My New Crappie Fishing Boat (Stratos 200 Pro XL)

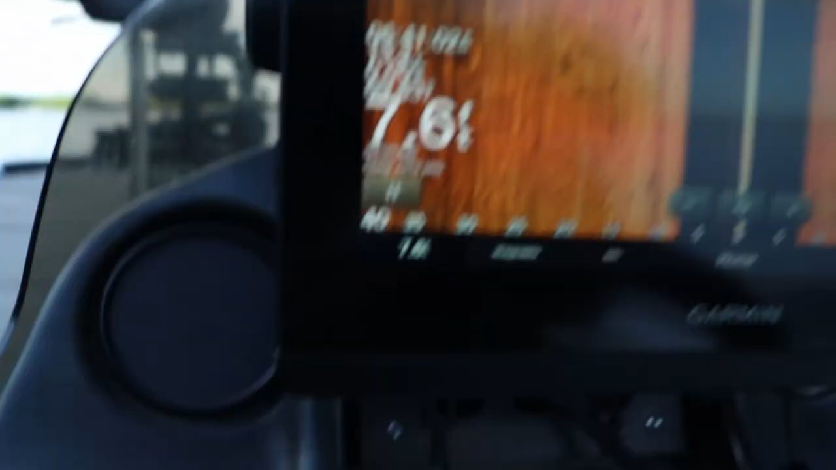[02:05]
Thankfully, the old owner actually installed this bracket mount.
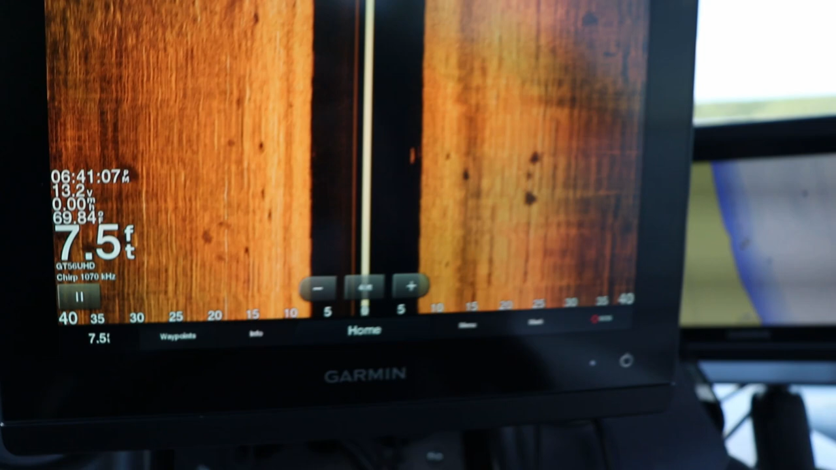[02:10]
On screen: depth 7.5 ft
So I was able to get the Garmin 8610 XSV, which is full HD screen, super clear picture.
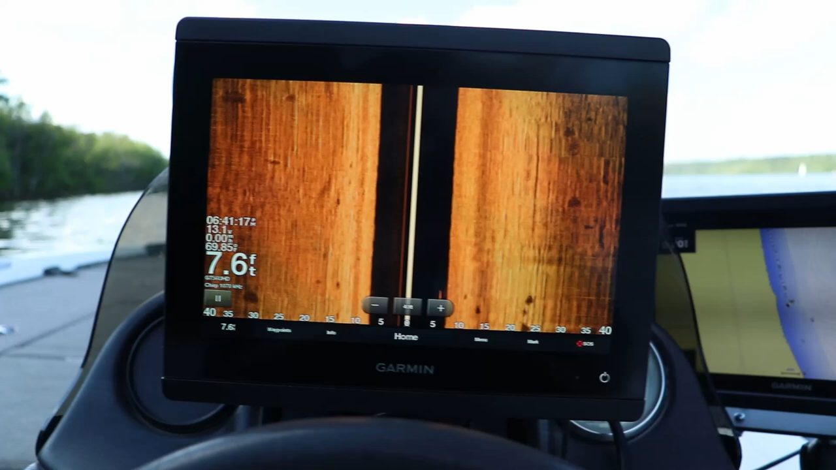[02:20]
On screen: depth 7.6 ft
So I can, when I do my sonar recordings, you guys are going to see great detail with this unit.
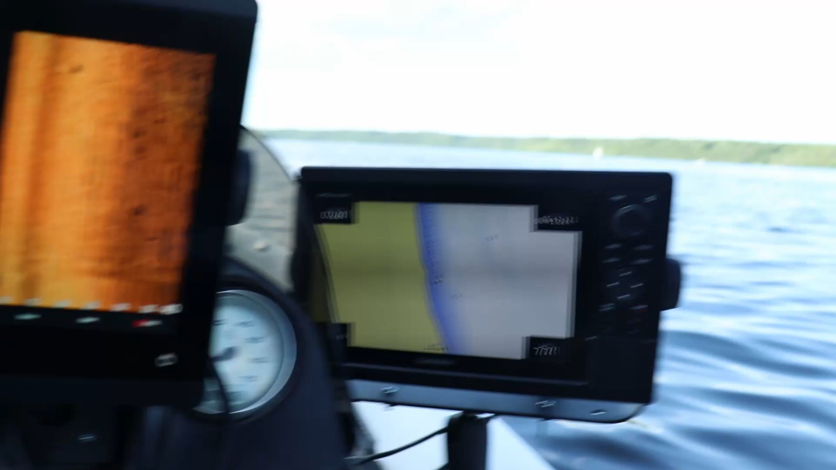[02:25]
Took my old 1042 XSV off my old boat through there.
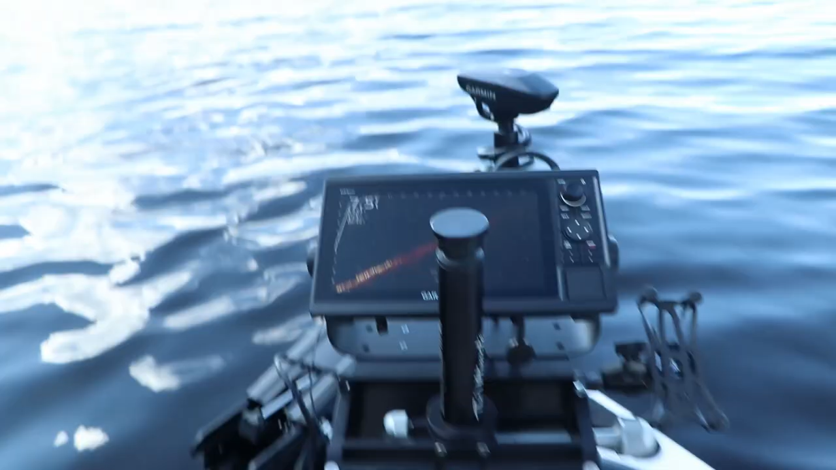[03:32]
But you can see I only have the one graph right now. But I think eventually down the line I'm going to set up another either a 12 or a 10 for mapping or a live scope. I'm not sure which.
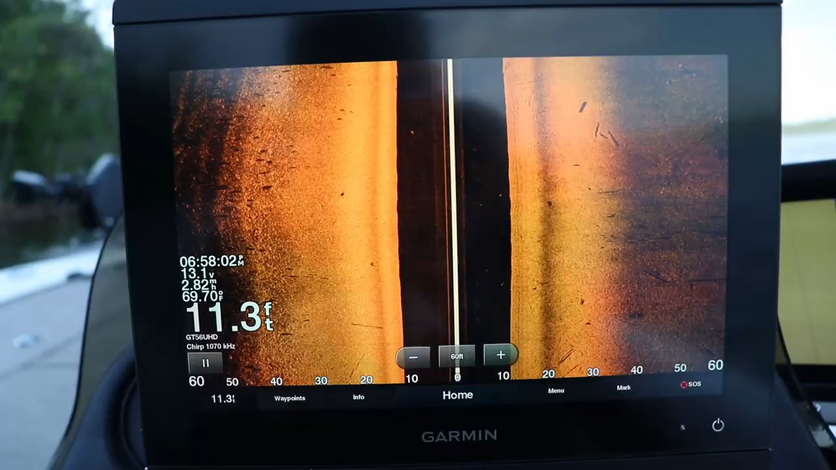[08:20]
On screen: depth 11.3 ft, water 69.70°F
And if you really want a clean image on your graphs, yes, you got to make sure your transducer is level and there's things like that. But you need a clean electrical circuit. Having your wiring hooked up to your starting battery,
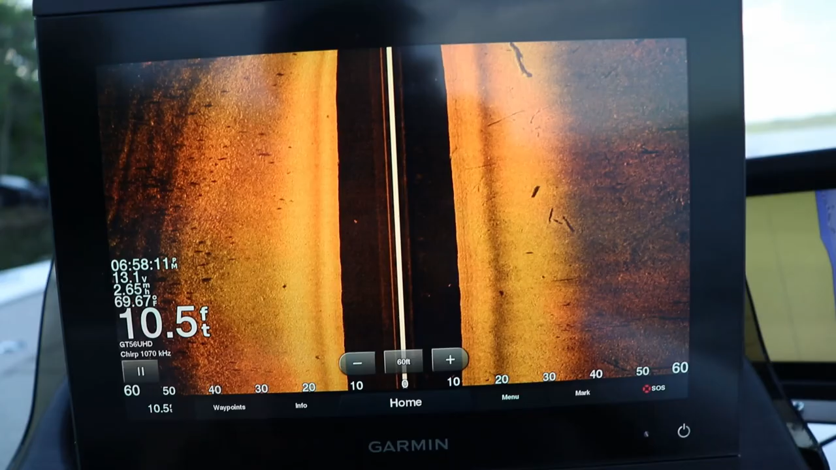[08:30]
On screen: depth 10.5 ft
that's a surefire way you're not going to get a clear image on your graph, especially if your motor is going. That's why they make this system.
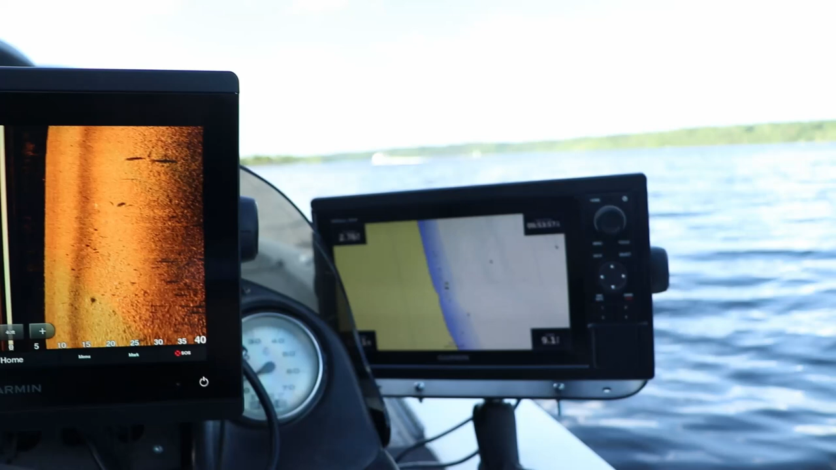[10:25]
why I've started using the GPS map units over the echo maps.
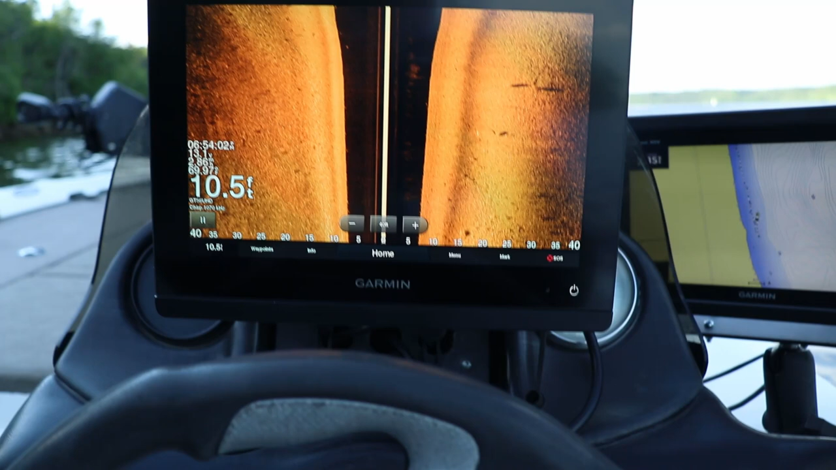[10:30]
On screen: depth 10.5 ft
And that's only because I film a lot. So if you go to your active captain, you can actually hit the helm button,
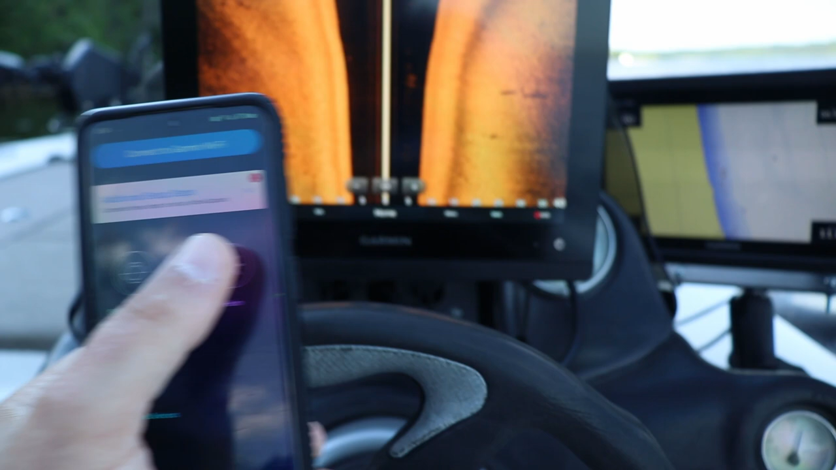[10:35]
helm, and it'll open up all your screens.
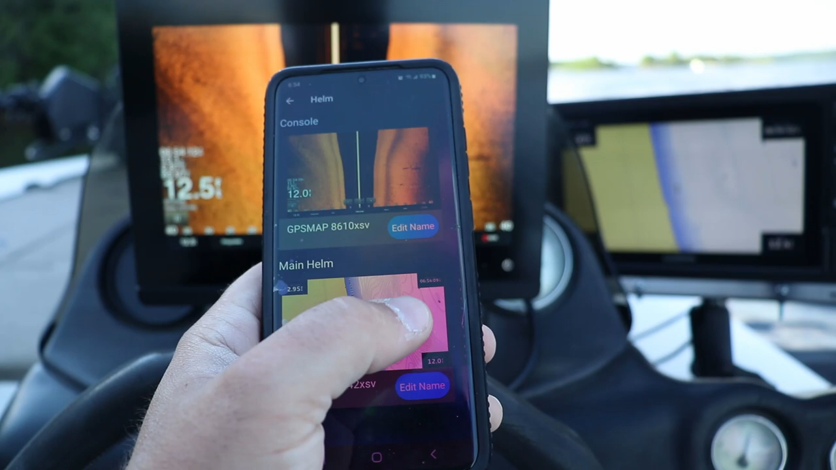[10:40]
So I got my, hold on. I'm going to drive into, drive into the, don't want to do that.
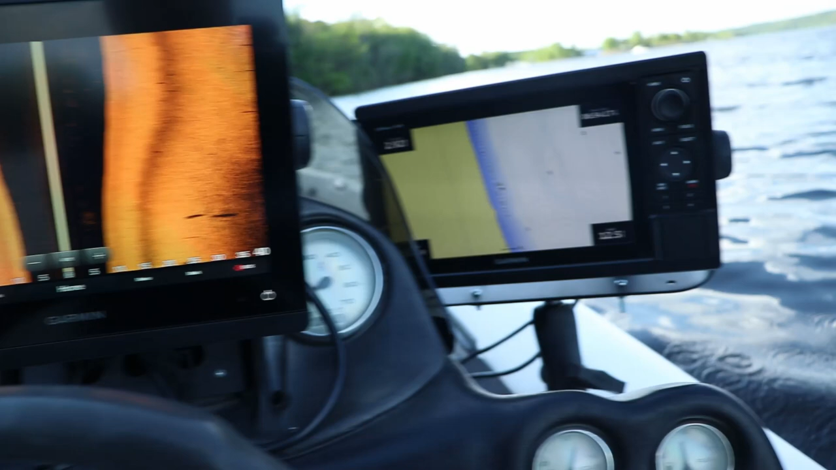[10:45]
So I got all my screens here.